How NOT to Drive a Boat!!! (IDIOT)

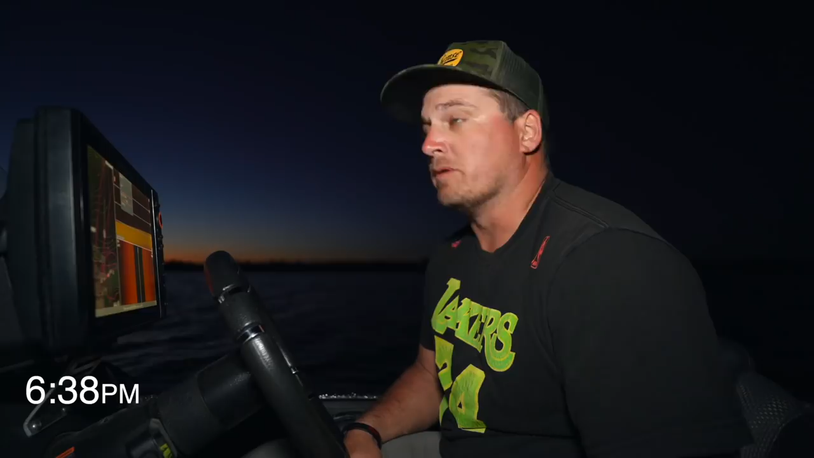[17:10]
We also caught a flathead catfish. And we just caught a damn dinosaur. I mean, that thing was so freaking big. He was out rolling further around, further out. And see, that's him right there. That's exactly what that is, Cole.
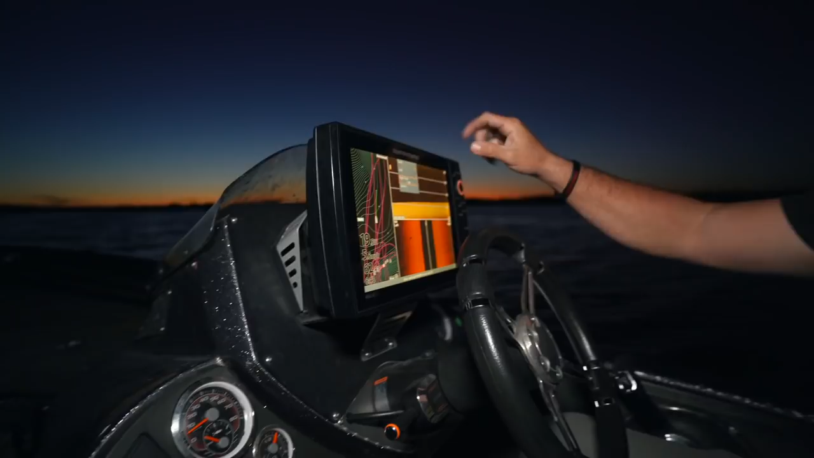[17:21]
Let me put that on the bigger screen. That is probably one of those damn alligator gar right there on side imaging.
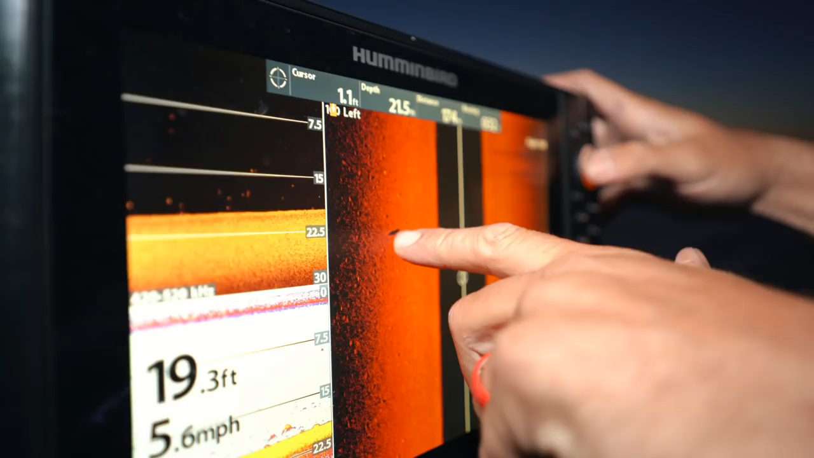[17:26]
On screen: speed 5.6 mph
That's his shadow. Kept seeing those shadows and I thought that might be what that is. There's another one right there. Look at that son bitch, Cole. That's his shadow. These things are huge. They come out at night. But legitimately have some gator gators out here at this lake that we're at here down in Texas.